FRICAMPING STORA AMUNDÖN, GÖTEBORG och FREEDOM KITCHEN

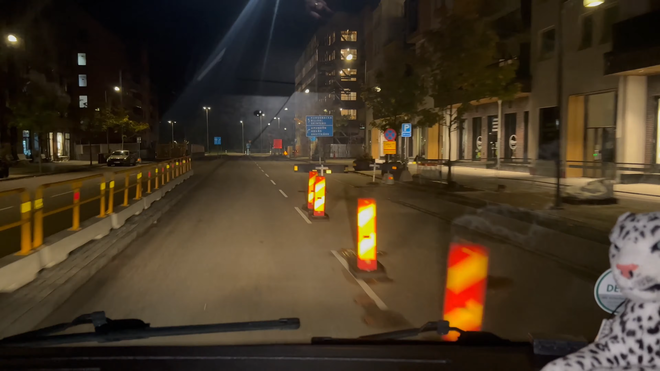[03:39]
Jag vet inte vad de håller på med här. Ja, mycket vägbulor hit ner i alla fall.
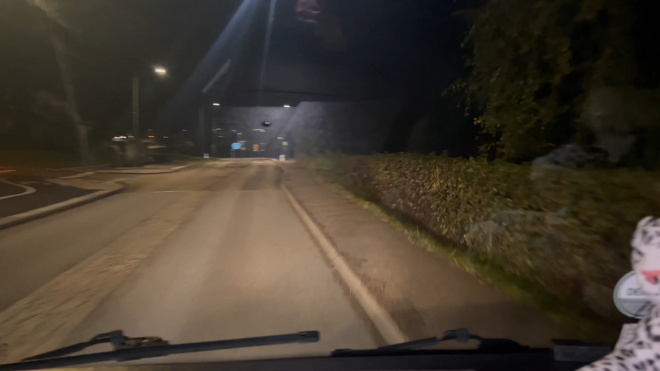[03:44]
Jag undrar, det känns som våra busschaufför på den här linjen. Vägbulor efter vägbulor. Här är det stora Amundön och parkering. Avgift 1 maj till 30 september.